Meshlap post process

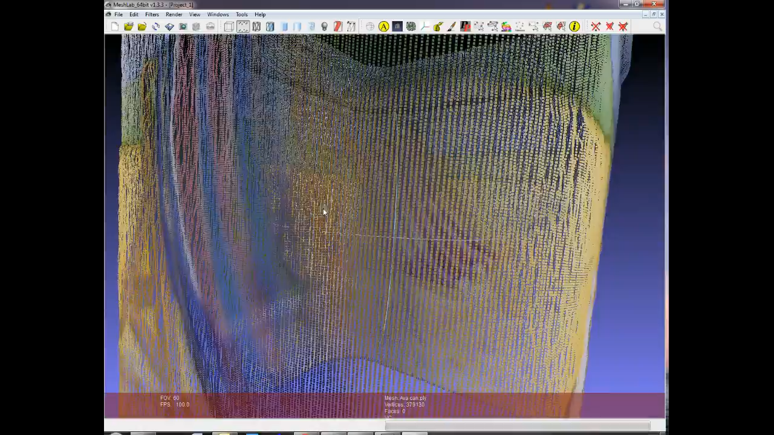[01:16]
So it's, yeah, it's just an array of points in space.
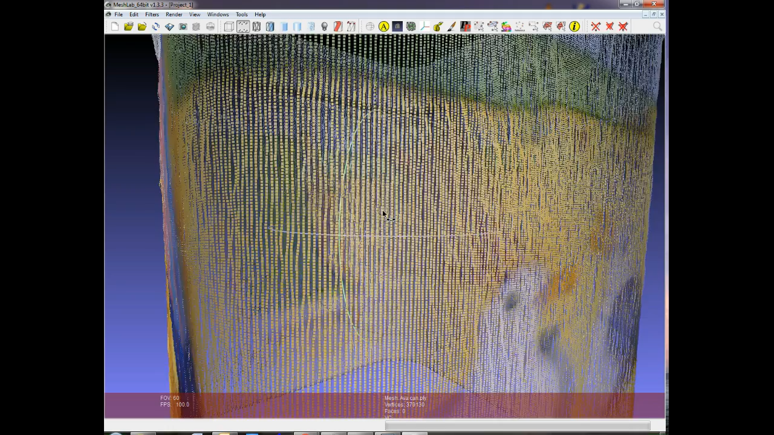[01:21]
It's not something you can print.
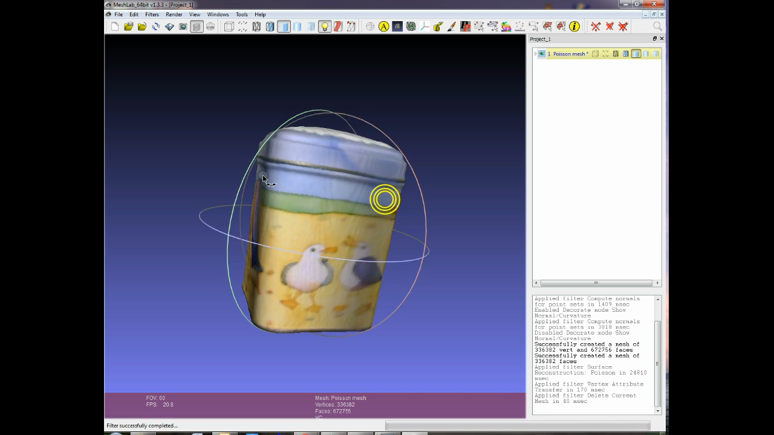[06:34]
printable structure which has got color on it.
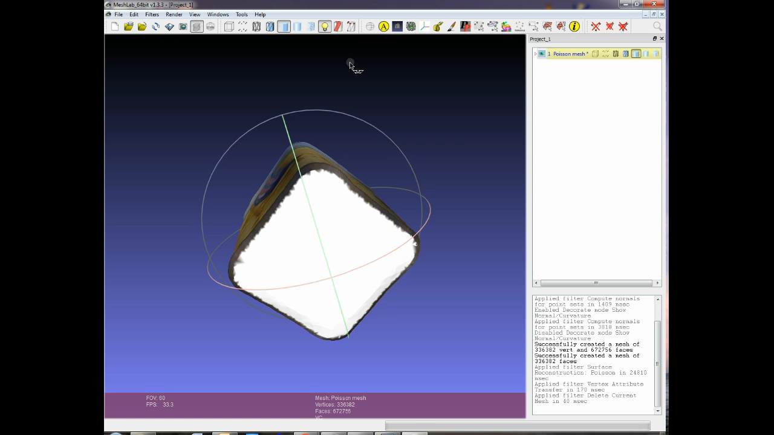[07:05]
cloud information because we didn't scan it so you have to do a bit more
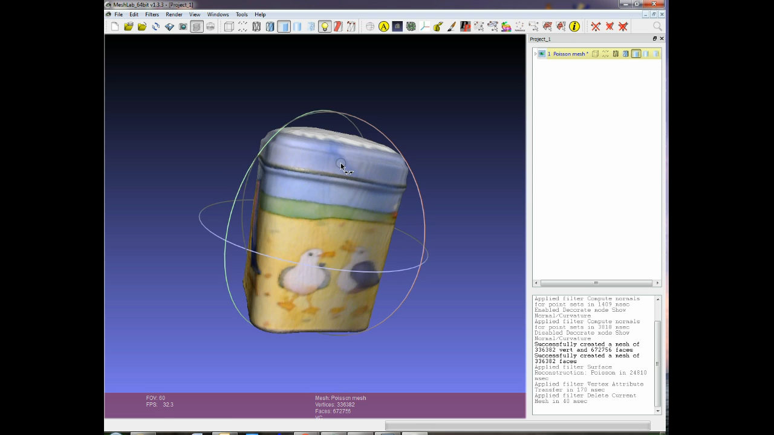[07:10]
tidying I mean I generally now move this export this and then move
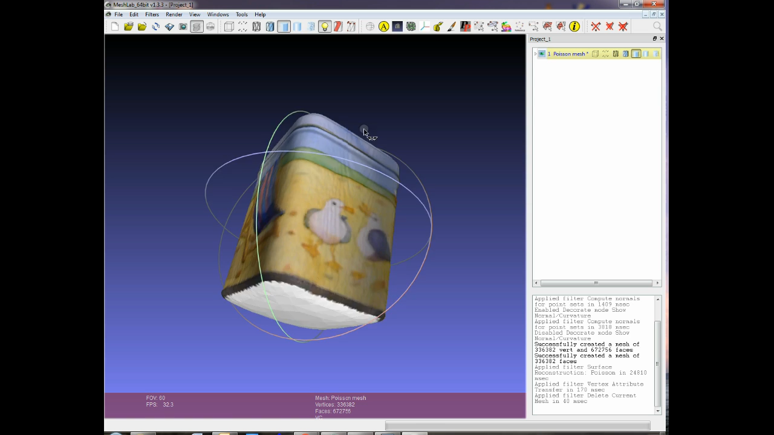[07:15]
it into something like blender or I tend to use mesh mixer and then you can kind of like slice
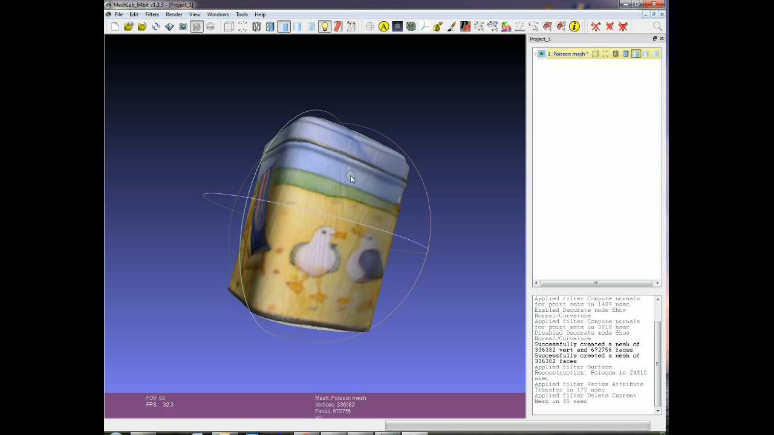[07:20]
the bottom off to make it square if you want to print it and you can slice the top off and then you can use you know the sculpting tools or various other tools in say mesh mixer
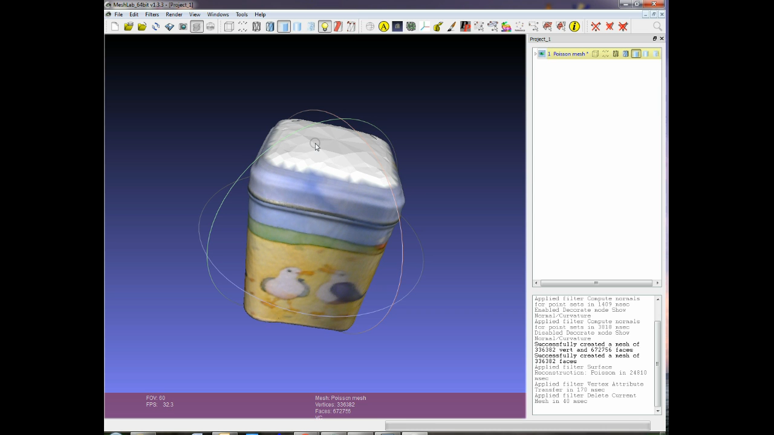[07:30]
to rebuild the the lid in the way that you want it built and